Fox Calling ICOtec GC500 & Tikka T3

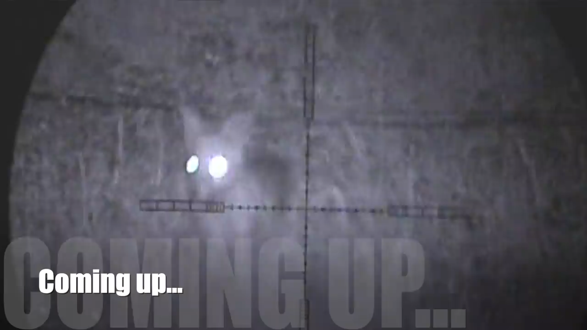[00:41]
I got called to a couple of weeks ago to sort out a problem fox.
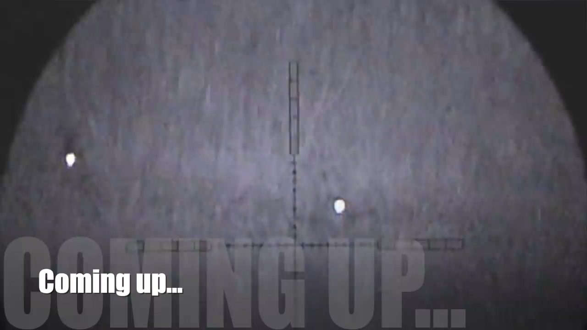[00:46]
The fox has helped himself to a number of the owner's chickens and ducks, so the pen's a little lighter than it was.
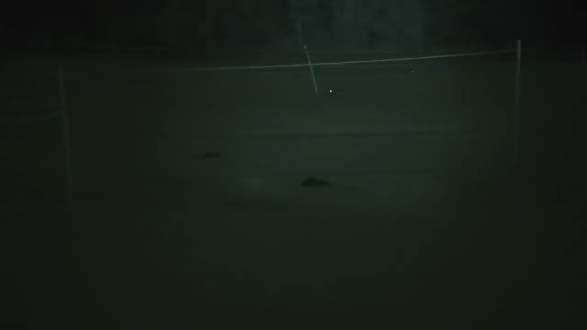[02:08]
So when I say I chose the rabbit distress call for obvious reasons,
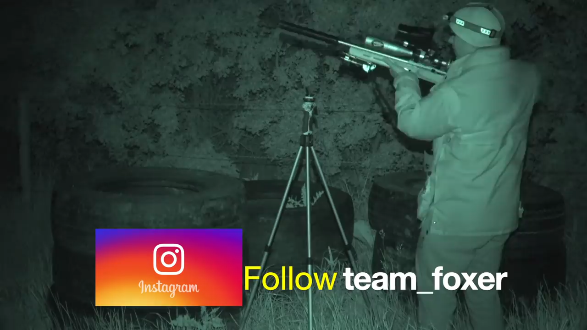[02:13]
it was simply because there are rabbits already in the paddock, and that would form part of the fox's natural prey.
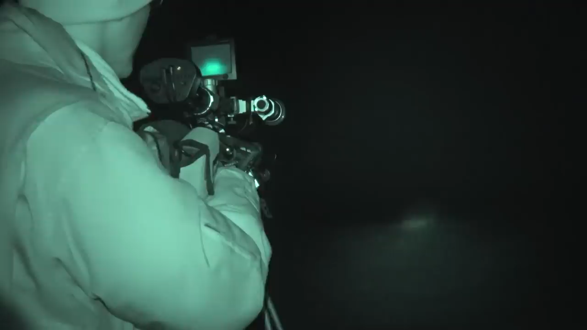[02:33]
Although my night sight wolf unit is only good out to about 200 yards, as you can see, I'm using the PBRL laser IR,
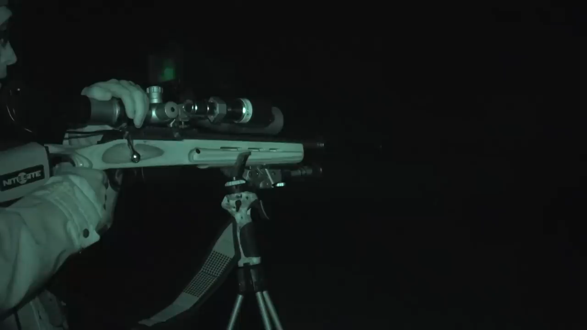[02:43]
which will actually allow me to see out to a good 500-600 yards. But it's definitely now dark enough, so all I'm thinking now to myself is I haven't seen the fox,
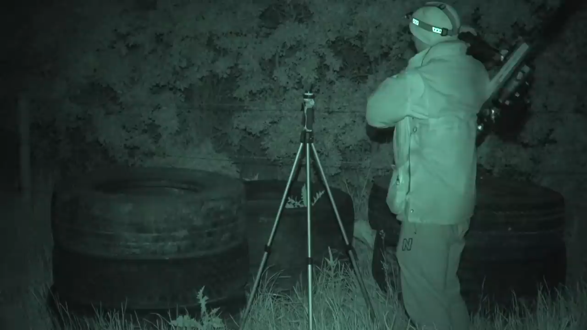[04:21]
I took the fox at the front of the mound and didn't wait for it to go any further left, just because I was confident that while he was there, the shot was very safe.
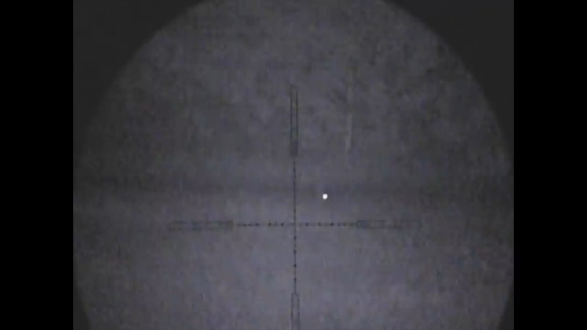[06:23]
That one's a hare and that one over there is a rabbit.
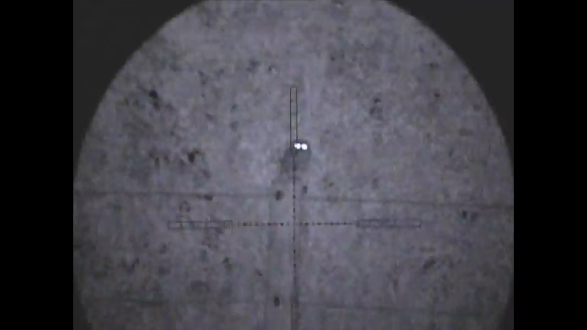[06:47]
to see this little owl on the post there as I try and look for my rabbit. The trouble with this time of year and I'm sure most of you guys will agree that when the summer really gets into swing the grass starts to get really tall and I could barely see that one there but I used the eye as a guide and down it went.
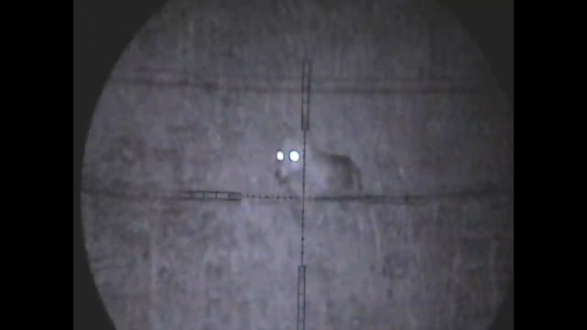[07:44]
put the caller on the fence and literally within minutes out comes Charlie.
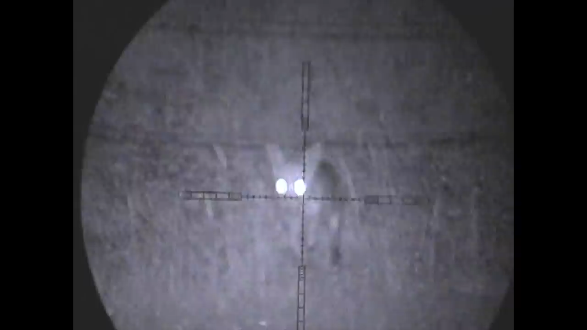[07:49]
Oh it.
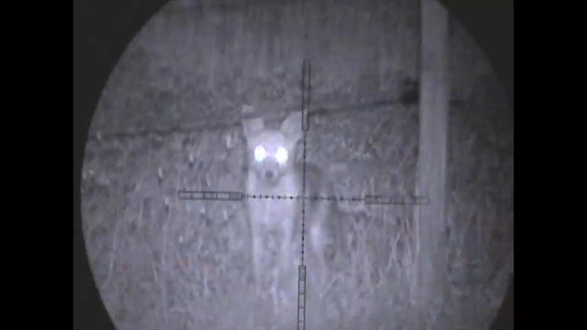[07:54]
Right under the caller.
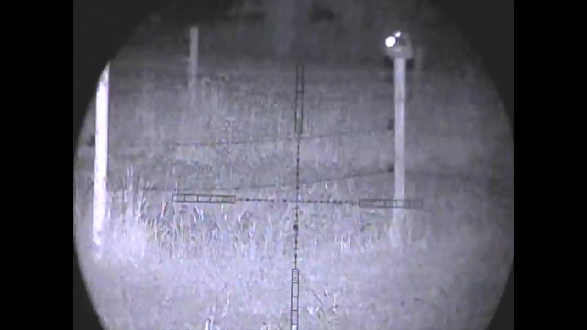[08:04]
Oh it must have been on the tractor.
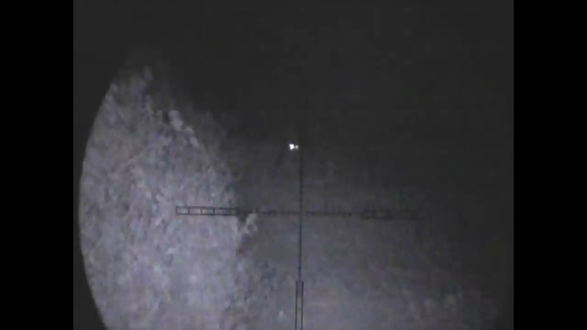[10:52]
little bit further and he was extremely cautious can't blame him, you know, it had been shot at before this one but here you can see it just stood there for ages and ages and when it decided to go
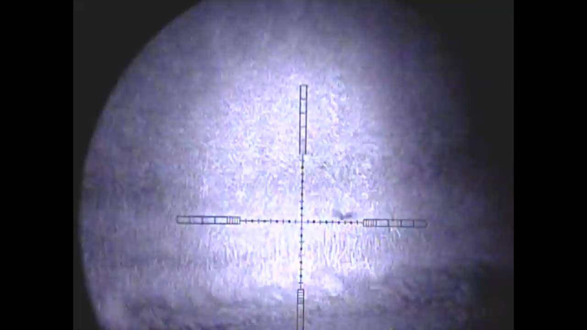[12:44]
comes bombing up the side of the field I never saw it I never even saw anything in fact I was actually watching this
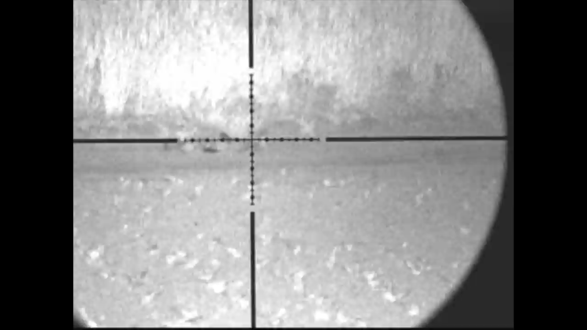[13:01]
short and sweet just the way I like it you've only got to ask Mrs Foxer that one a couple of evenings afterwards and I'm actually out with the keeper rabbit in
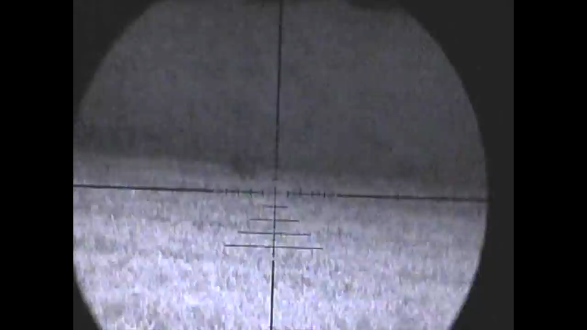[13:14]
and I've come across this fox in a freshly planted pea field and this is actually a clip that I got a good few weeks ago now but I forgot